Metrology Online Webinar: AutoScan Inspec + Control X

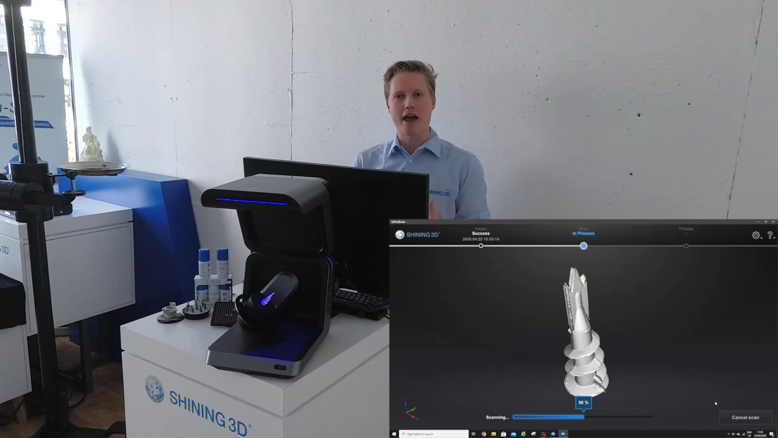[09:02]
and from all the different angles we have over here. So just wait 1 second, and the first scan process is finished. I think that looks already pretty good.
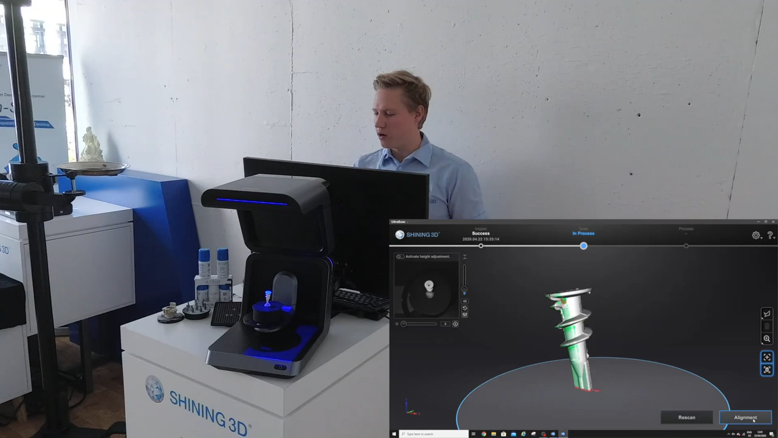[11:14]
And now the software will automatically, as I said before, line my first part and my second part over here.
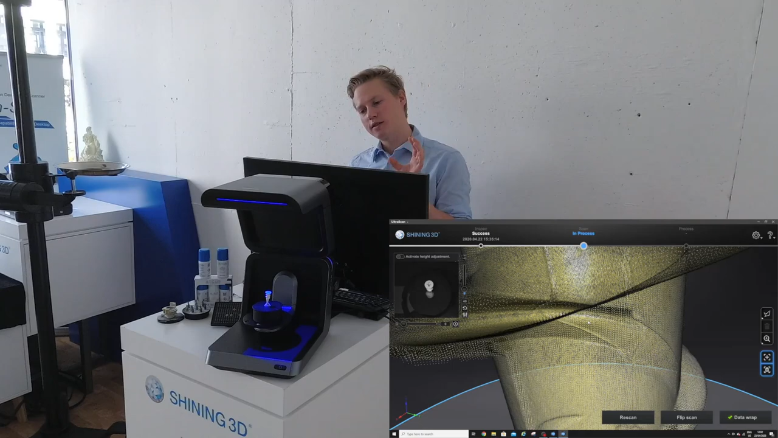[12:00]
Currently, we're just working with the points, with the point clouds. And most of the software is really hard to work with point clouds. So we want to turn this point cloud into a triangle or an STR file. So the next step is we go on data wrap and we get the option to choose if we want to do a watertight or an unwatertight model.
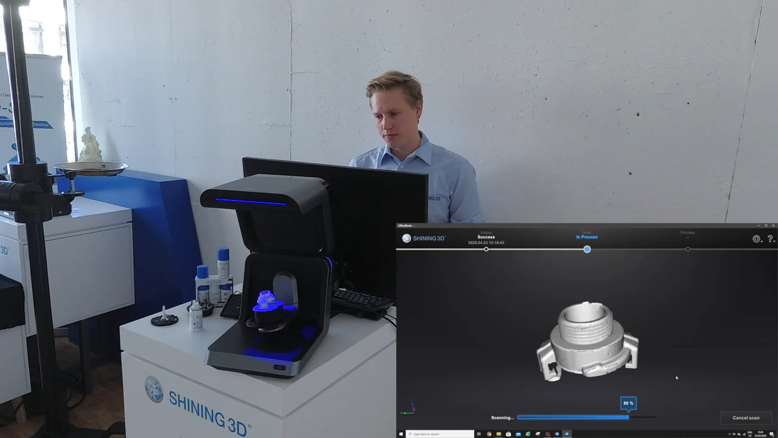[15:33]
So after I finish my first scan, I will just flip my part and scan the other side. Okay. So now we finished. Okay. I just want to show you like another option I have over here.
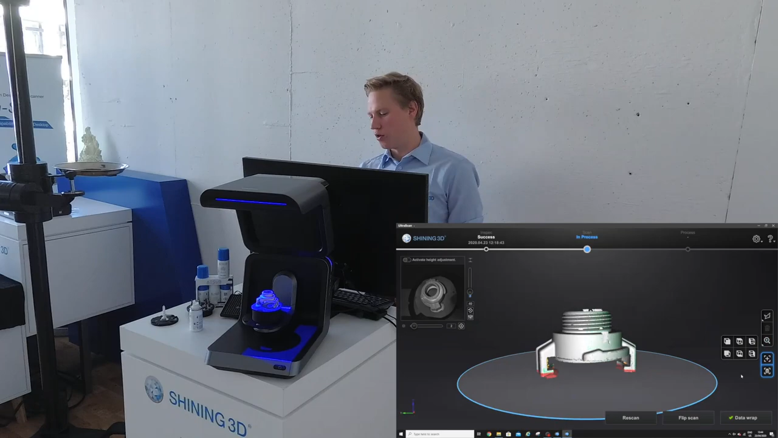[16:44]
So I will just go on this plate over here, and then I will just flip my part.